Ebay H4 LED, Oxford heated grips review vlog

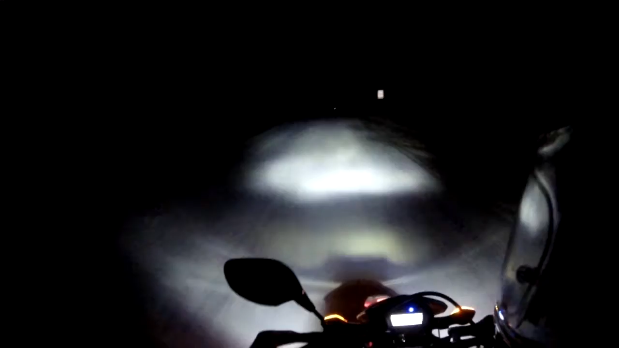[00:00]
What is going on guys? Struck is here. I'm just riding my way home after work. I figured I'd do a little review. I installed a LED headlight. Yeah, on my CRF. It's the one you can get off eBay. I think I paid 32 bucks out of China. Nice dark road, so I figured I'd give her a shot. Maybe I'll do a review on that real quick.
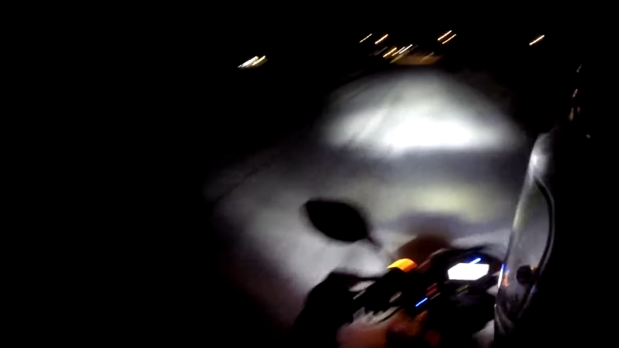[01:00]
The light's pretty white. Yeah, you can see pretty much what's going on. I might have to adjust it out a bit. Aim it kind of down a little bit.
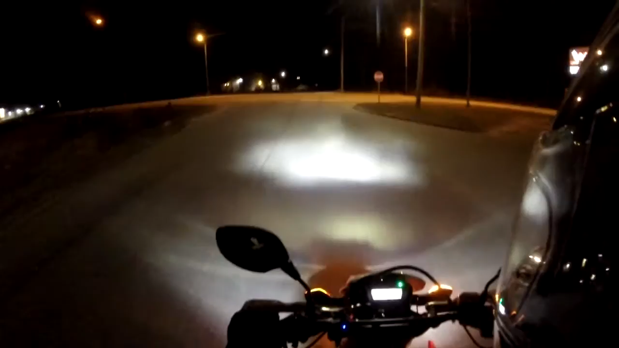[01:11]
But the headlight on this CRF250L was never that bad. It was actually a pretty good headlight. I don't know why I went with this LED thing. A little more light. See what the fuss was about. But yeah, this thing lights up the road pretty nice. The signs pop. That's one thing I noticed. The signs really pop blue. It's that cooler temperature of the LED.
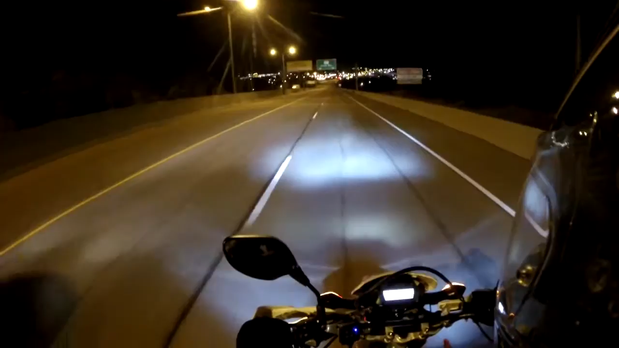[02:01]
And the color of the light is a lot wider. It's almost a blue. Whereas the other one was more yellow, right? From a halogen. So yeah, I'd have to say this thing's pretty neat. The beam pattern sucks though. So anytime you put an LED in a halogen reflector housing, you're going to get artifacts and stuff. But it's not too bad. It's throwing the light out there.